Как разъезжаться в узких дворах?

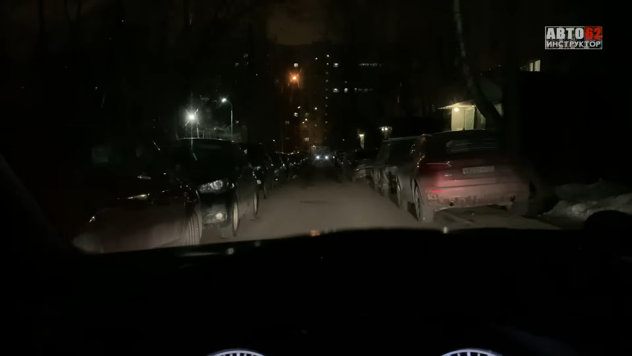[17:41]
скорее всего это такси, почему я так думаю, потому что он стоит, скорее всего вот кого-то ждет машина, да, все видите, он сам принимает какие-то действия, как я это вижу, он сдает назад сам, вот в данном случае, то есть если бы я повернул, и увидел, что он бы начал на меня движение,
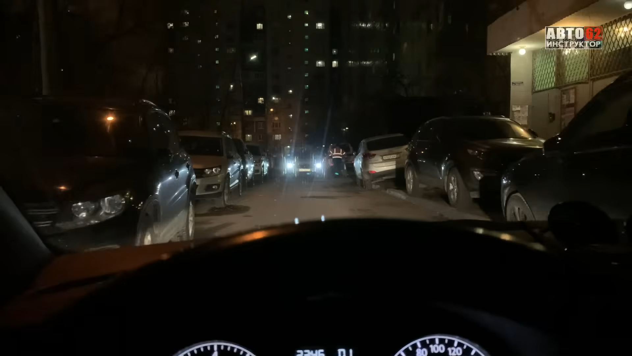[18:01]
тогда бы я остановился, то есть он скорее всего увидел у себя место, видите, есть местечко справа, все, я показываю поворотникам, что я сюда, вот мы с ним и разъехались,